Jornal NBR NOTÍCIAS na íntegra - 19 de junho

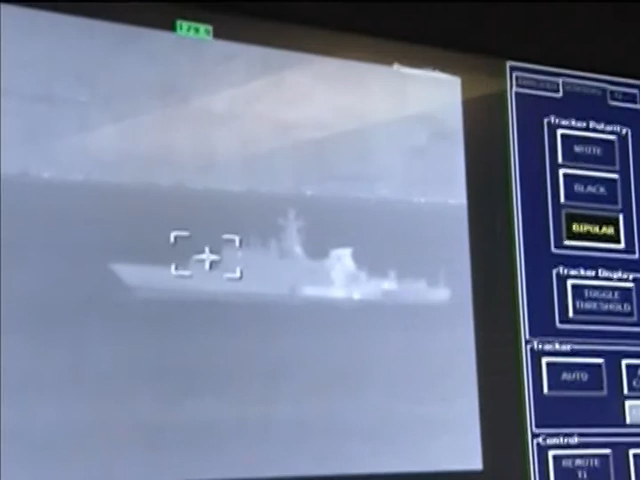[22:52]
O APA conta ainda com um centro de operações de combate que fornece informações para a patrulha.
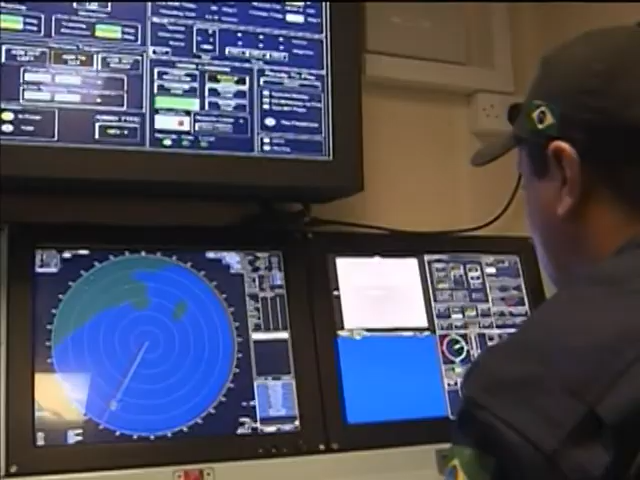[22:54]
Aqui nós recebemos informações de diversos sensores, radares do navio,